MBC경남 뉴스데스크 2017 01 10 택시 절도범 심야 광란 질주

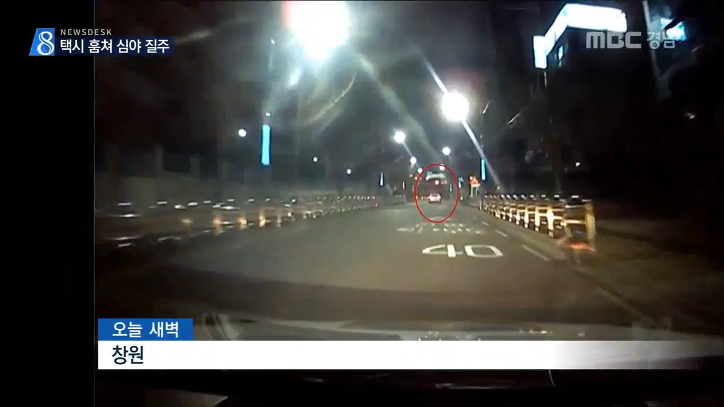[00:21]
뒤따르던 경찰이 정지 명령도 무시한 채 그대로 달아납니다. 32살 김 모 씨는 훔친 택시를 타고 좁은 골목길을 시속 100km가 넘는 속도로 휘젓고 다녔습니다. 경찰과 도난 차량의 아찔한 추격전은 25분간이나 이어졌습니다.